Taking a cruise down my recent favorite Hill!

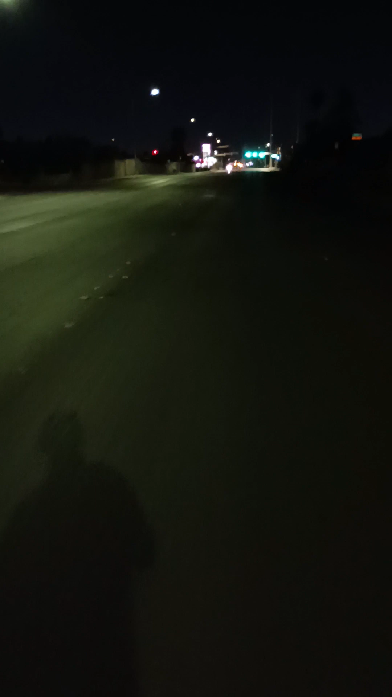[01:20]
Time to see just how far I go. I guess this is a cruise. Whoop. Whoop. Through these two.